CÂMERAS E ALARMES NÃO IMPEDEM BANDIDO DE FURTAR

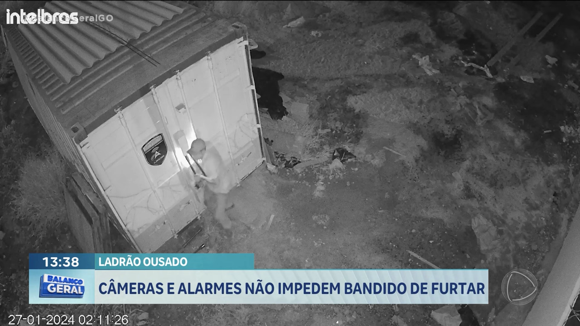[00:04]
Lá dentro estão os materiais usados na construção de duas casas. O homem entra no depósito com uma lanterna e logo o alarme dispara.
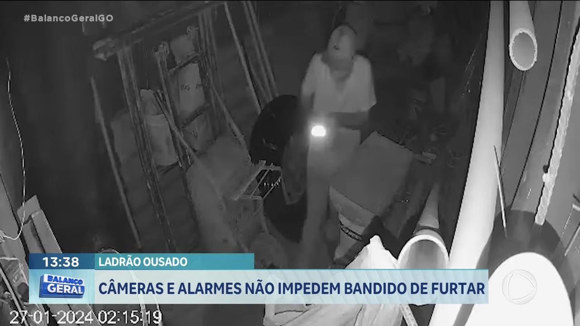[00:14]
Rapidamente ele retira a sirene e continua revirando o lugar.